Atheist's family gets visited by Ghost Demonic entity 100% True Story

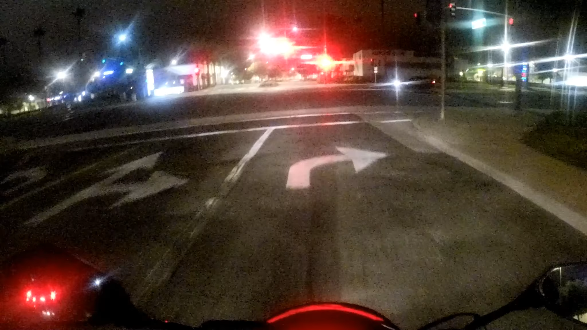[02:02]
atheists that have been successful in answering that challenge oh it's gonna be so cold cold and dark and spooky going back northbound on California in California Wow this is like the longest green arrow it's awesome here's the freeway we're getting on hopefully you can hear me we're going to be hitting some good speeds here